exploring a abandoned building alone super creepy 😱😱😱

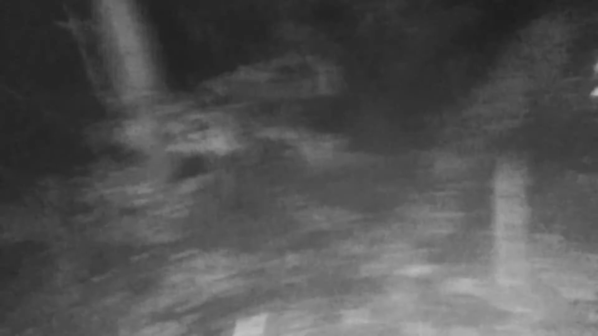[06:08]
see that was there before down there I think that's the train tracks where the fuck
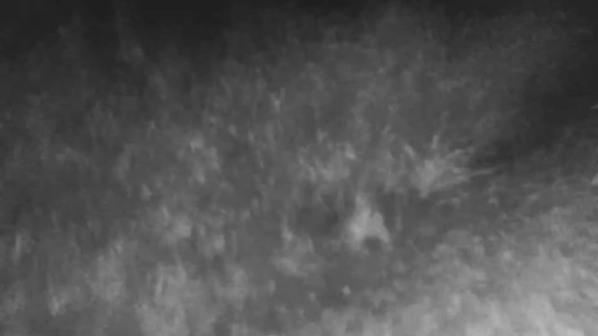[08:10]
so you can see the building I guess I don't know if you're allowed to be here
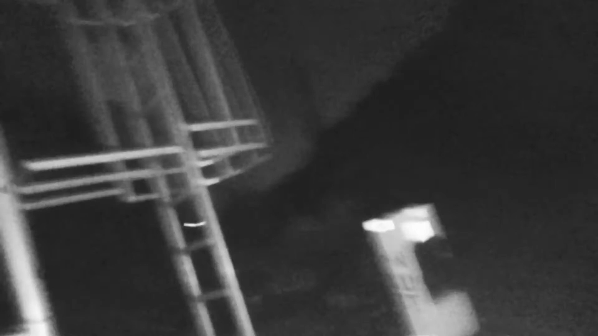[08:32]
the hell was that there's a train folks oh shit
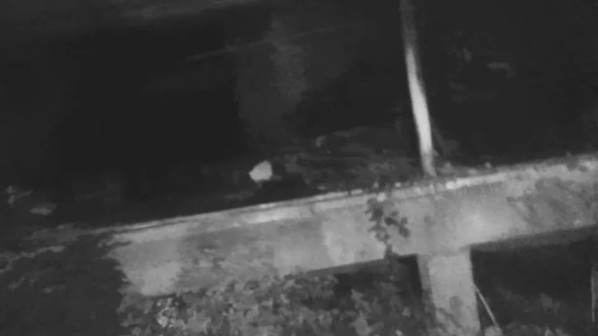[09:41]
the buildings ransacked folks unless there's anybody under here
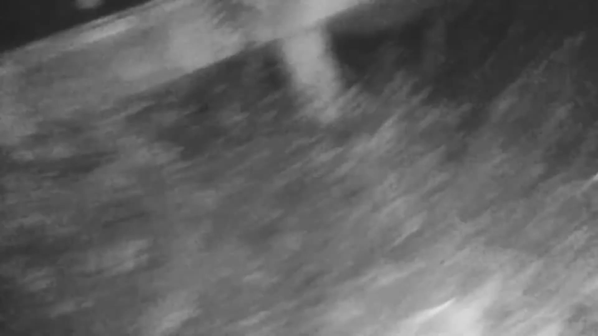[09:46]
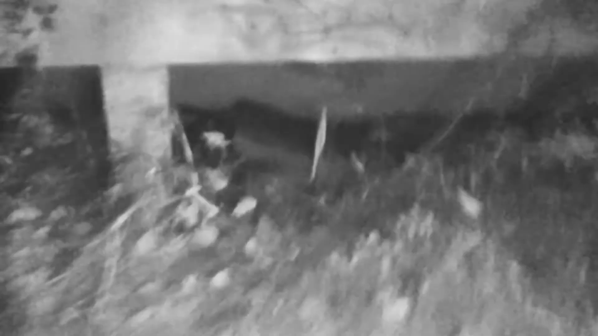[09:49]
nope why the fuck to tear that down you fuckers
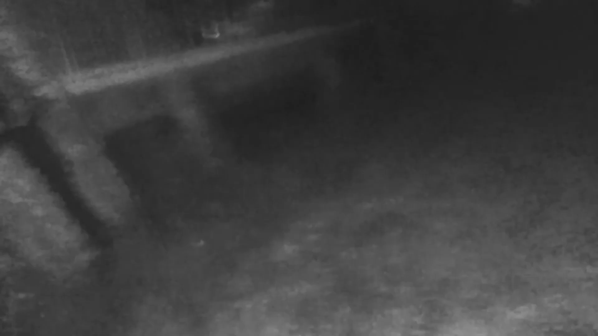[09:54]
oh shit we got a bunny come here bunny
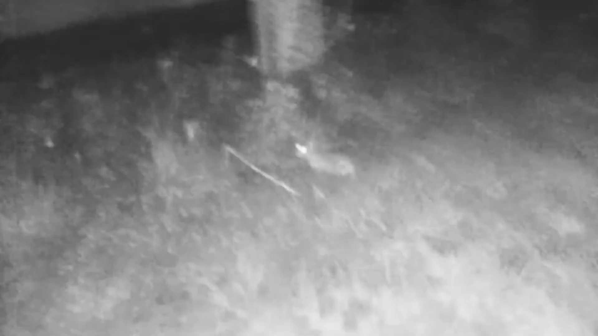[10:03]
shit okay folks look under there we gotta make sure nobody's here before we go through this shit well I'm not going through the whole building yo
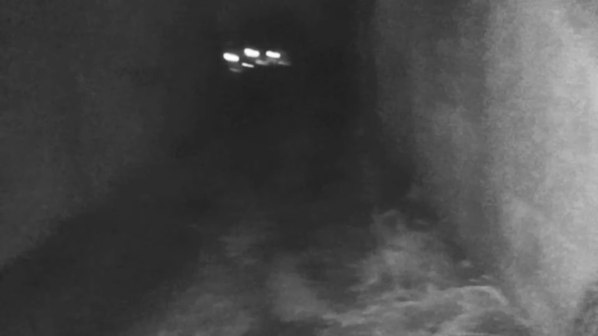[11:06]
I honestly don't oh that's that so that's that trespassing sign that you guys saw it's for that thing I'm pretty sure
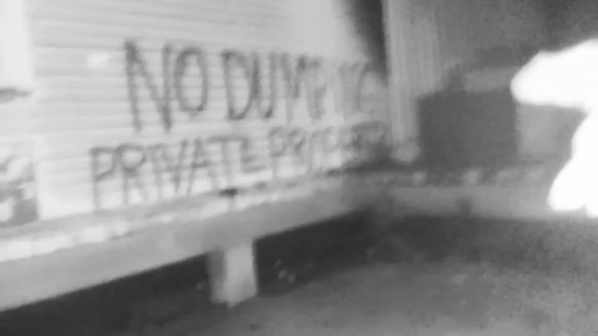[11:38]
look it says right there no no dumping private property
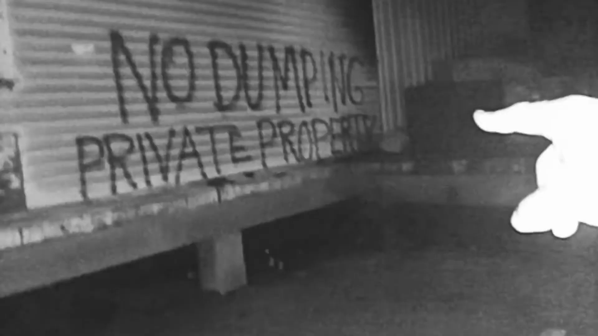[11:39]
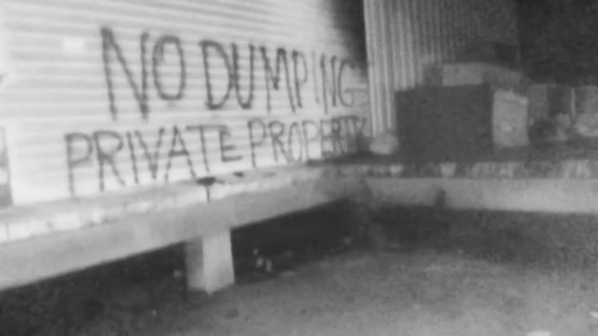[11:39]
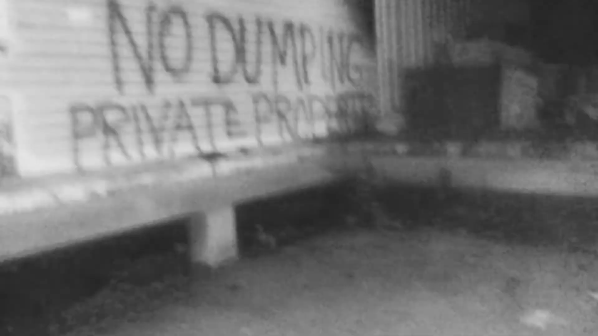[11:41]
so I don't know what the fuck that's supposed to be private property but look at all this shit folks look at all this shit left behind
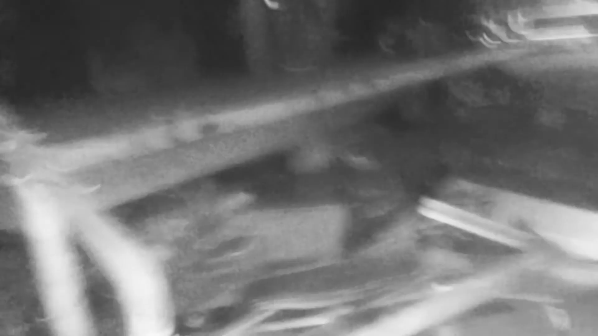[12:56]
um but yeah that's the building as you can see there
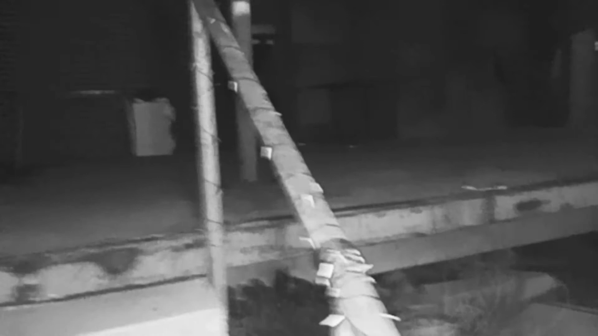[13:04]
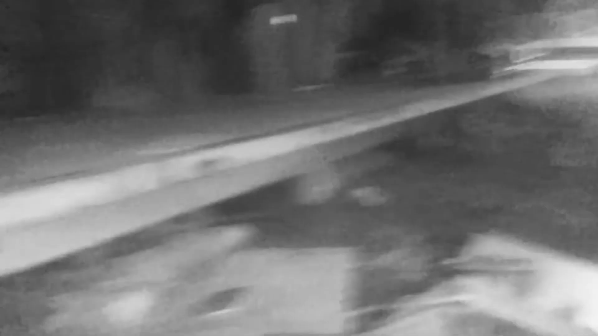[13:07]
but yeah as you can see this is the motherfucking uh building
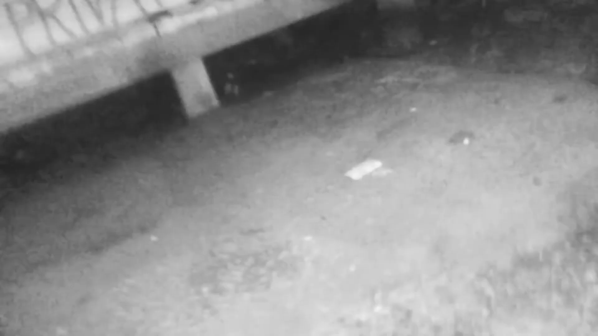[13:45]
but yeah as you can see here
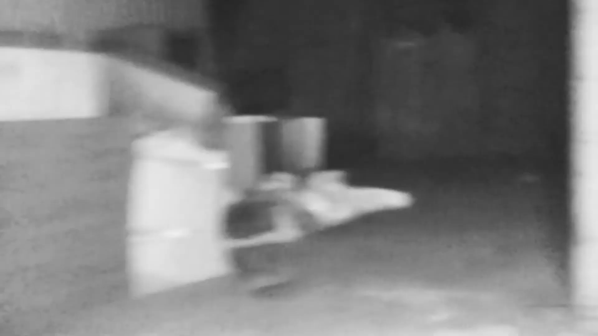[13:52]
this is let me get up here as you can see nothing's up there
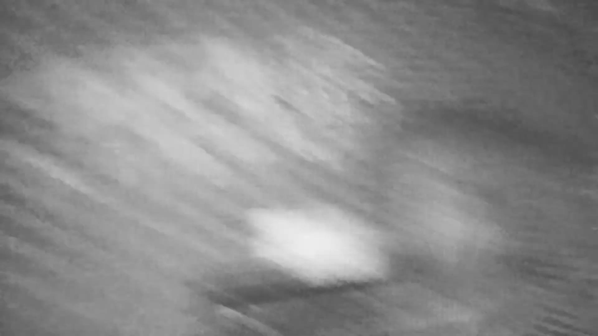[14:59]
so as you can see this is the front of the building here
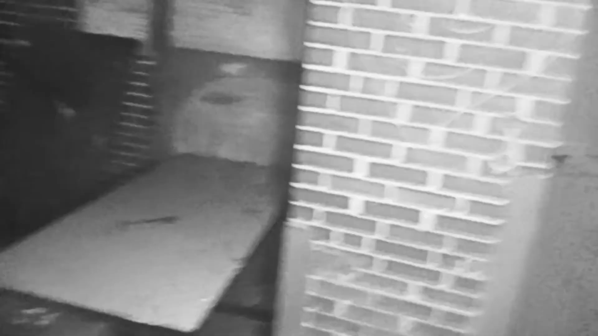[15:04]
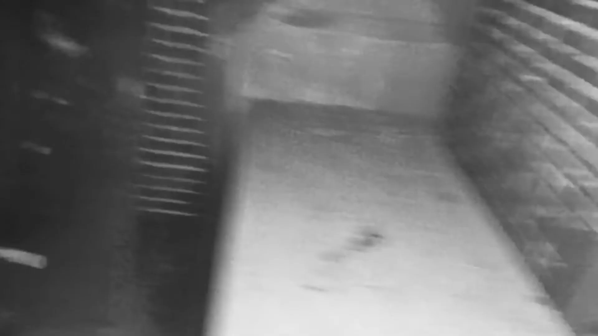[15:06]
uh but yeah that's the front that's the thing that's where the elevator goes where it used to go